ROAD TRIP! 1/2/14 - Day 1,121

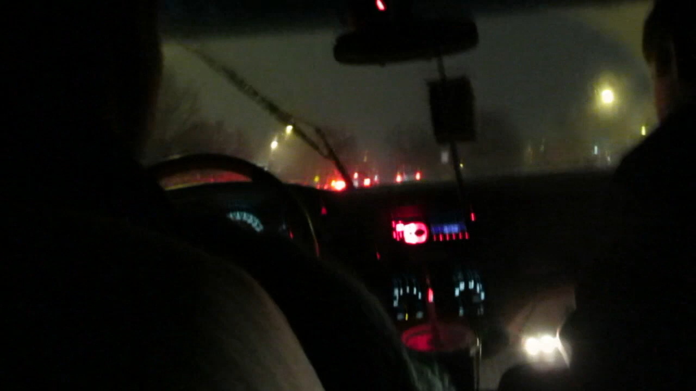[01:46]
It feels like 40. We're on Constitution Avenue in Washington, D.C.
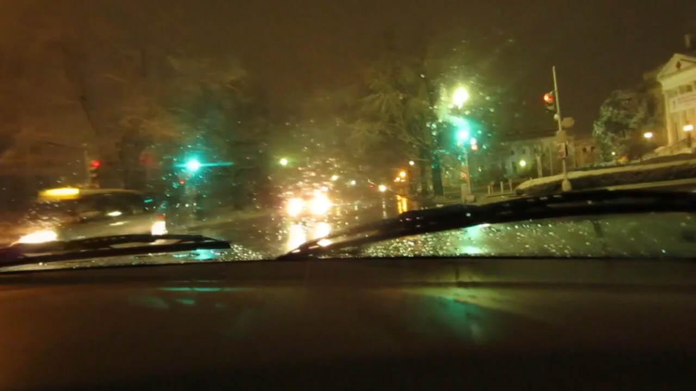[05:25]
A little bit. And then further south even after that. So this is my third time in Washington actually. And there's the home.